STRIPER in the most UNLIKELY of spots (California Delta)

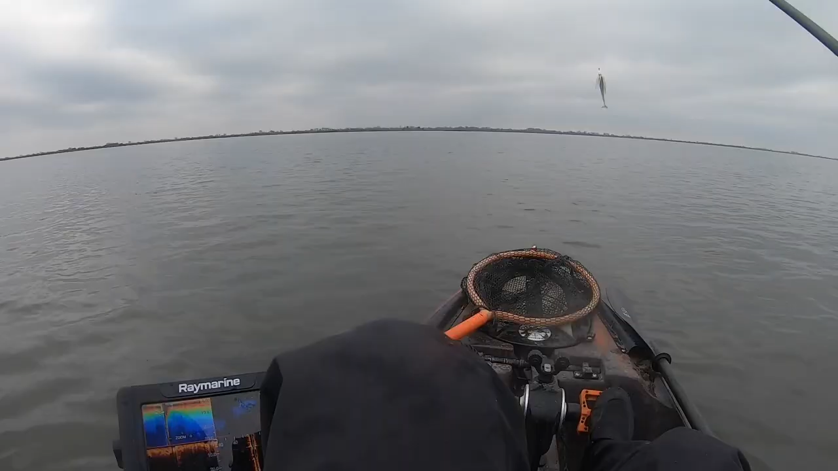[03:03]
all right guys so i'll try to explain exactly what i was doing to finally get a bite and finally catch a fish so right now we've got an incoming tide water is rising and i mean you probably can't tell but this is all one giant flat i mean this is like less than four foot in most areas right now i was kind of finding i found like this little i don't know roadway of open water where there wasn't grass you can see it right here and uh let me just pedal along but i can kind of see where
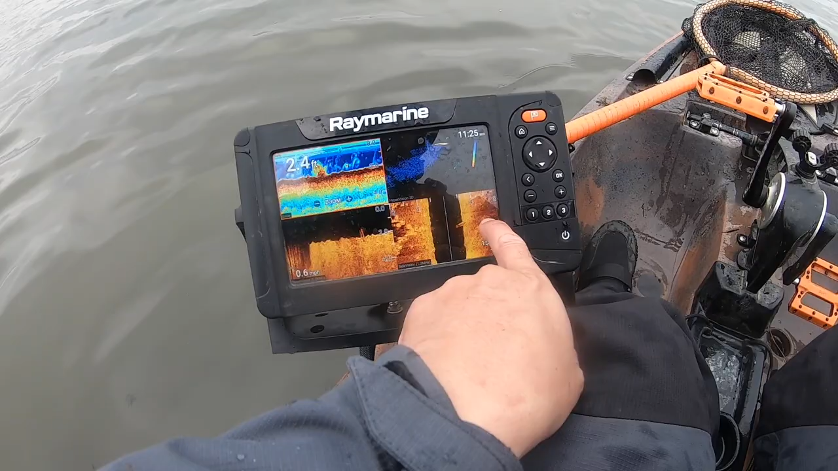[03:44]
it gets darker where the grass line is but it's like a little roadway and i was just casting in this little roadway to the uh to the edges and working it back and you can see right here on the side imaging there's clumps of grass on each side and i'm just staying right in between and following that path and that fish was